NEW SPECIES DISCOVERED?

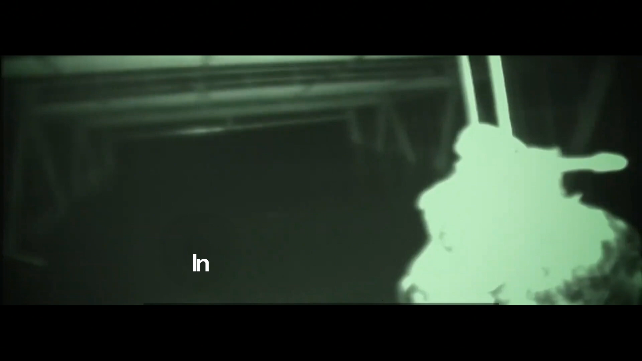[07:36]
In 2004, Fay and National Geographic team planned an ambitious capture operation.
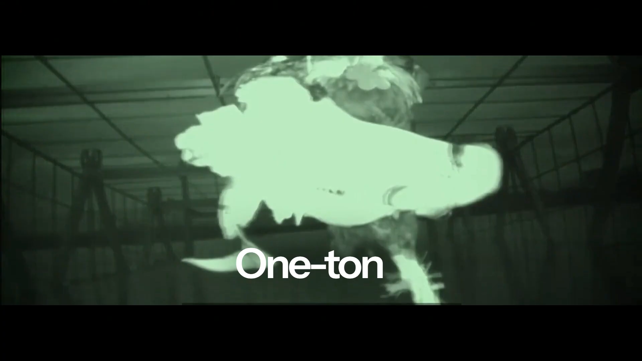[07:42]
They designed and built a 1-ton, 30-foot giant trap cage using various animals as bait and installed infrared cameras for night monitoring.